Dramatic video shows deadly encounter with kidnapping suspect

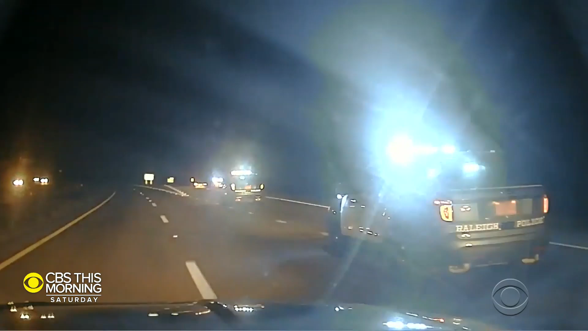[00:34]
The dash cam footage begins at the tail end of a high-speed car chase involving the kidnapping suspect, 23-year-old Hugo Cortez Ramirez. After his vehicle was disabled by police, Cortez Ramirez jumps out of the driver's side and sprints into nearby woods, wielding a handgun in his right hand.
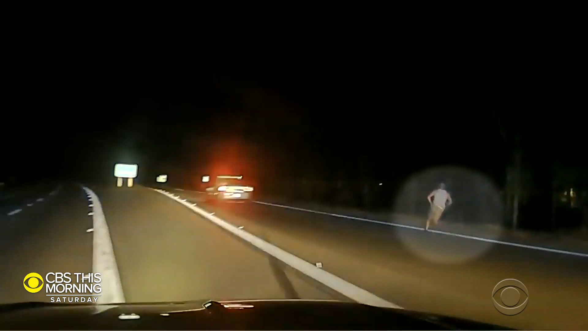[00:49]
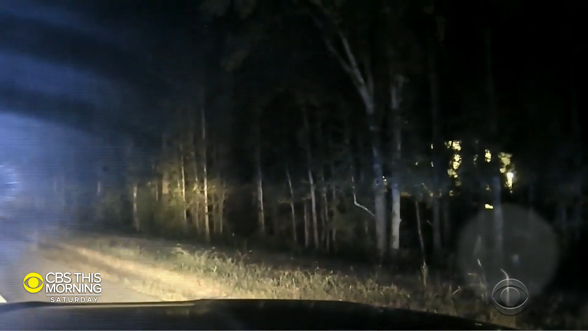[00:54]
At least four muzzle flashes can be seen as Cortez Ramirez exchanges fire with police. Raleigh police sergeant R.